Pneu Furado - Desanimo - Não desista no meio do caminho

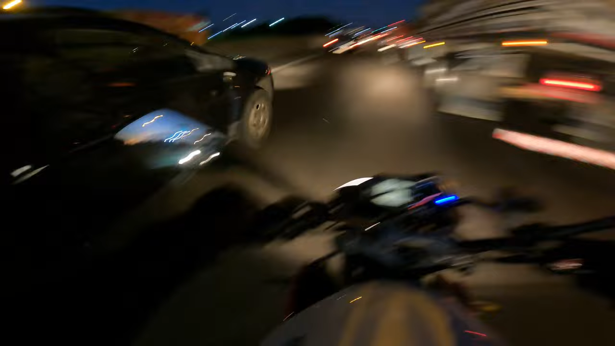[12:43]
eu tô com o farol alto como vocês puderam notar no painel ali ó tô com o farol alto porque cara é um além do escapamento é um uma coisinha a mais pros caras me ver ó a merda ó a merda vai filha da mãe ô véio ou tu entra ou tu não entra não fica no meio do caminho vai fazer uma curva